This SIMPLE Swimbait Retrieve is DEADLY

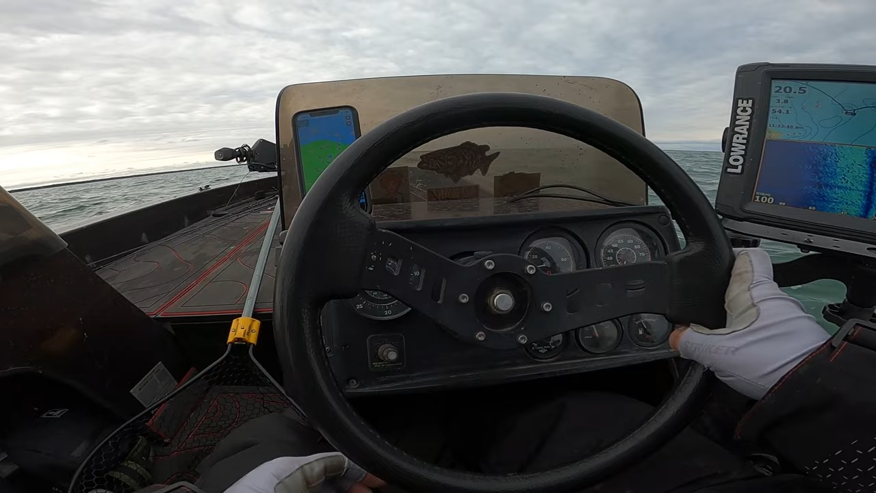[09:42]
In this clip right here, I want to show you guys what we're actually keying in on.
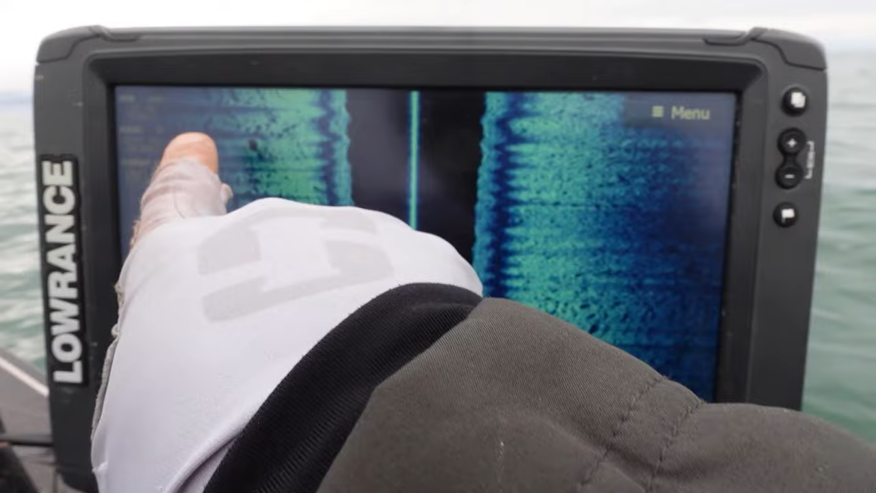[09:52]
As you guys can see on the side imaging, there's a bunch of big boulder rock mixed in with like a small gravel edge,
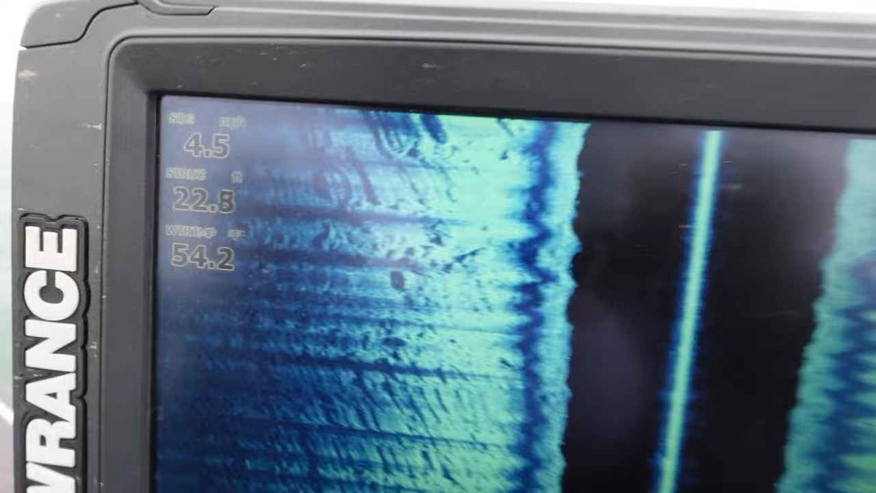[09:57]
and then you have a big sand spot. And where these fish are keying in on is that sand edge. They're sitting in that sand using that location to really ambush bait as it pushes by. This was the key for us this day, and it was a really small location where a bunch of these fish were set up. And using our side imaging as well as forward-facing sonar, we were able to really dial in where these fish were sitting to be able to catch them over and over and over again.